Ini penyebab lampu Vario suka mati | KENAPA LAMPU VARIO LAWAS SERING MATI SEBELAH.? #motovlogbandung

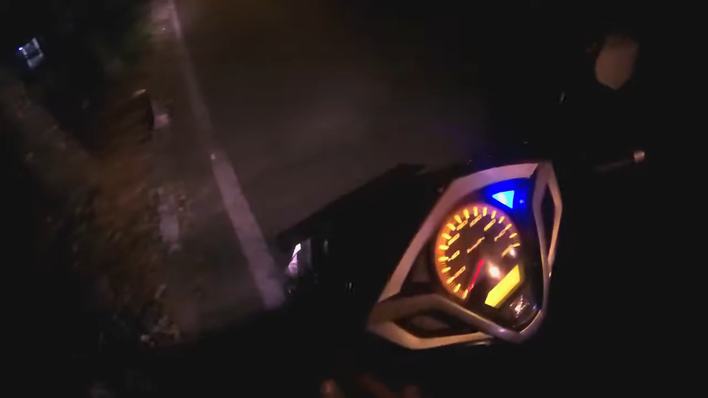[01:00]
Ini kalau lampu jauhnya itu jarang mati Yang sering mati itu lampu dekatnya Oke, ini sambil jalan saja Ini posisinya jam 4 pagi Jam 4 pagi di
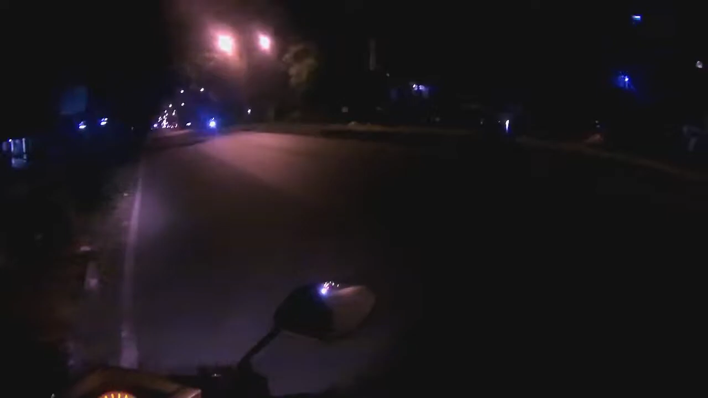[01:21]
jalan pelajar pejuang Ya, ini kebetulan sekarang lagi dingin-dinginnya ini di kota Bandung Tanggal 29 Juni atau akhir Juni ini Wah,